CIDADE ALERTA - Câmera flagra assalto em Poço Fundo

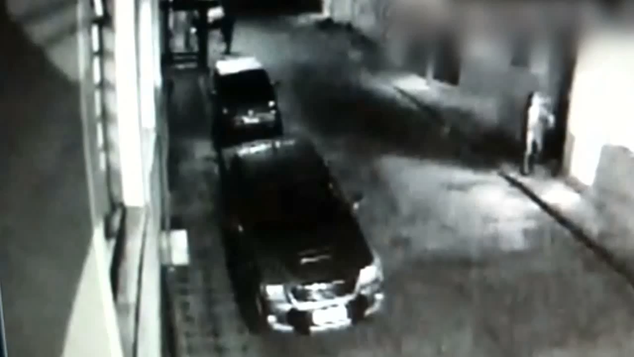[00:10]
Ele estaria com um facão. Os dois entram na casa e, em seguida, um terceiro suspeito aparece. Ele faz disparos para o teto para intimidar as vítimas. Ninguém ficou ferido. Depois, um dos assaltantes sai e vai até a esquina, enquanto isso, os outros comparsas saem com a chave da caminhonete. Os dois entram no veículo e o terceiro suspeito também foge com eles.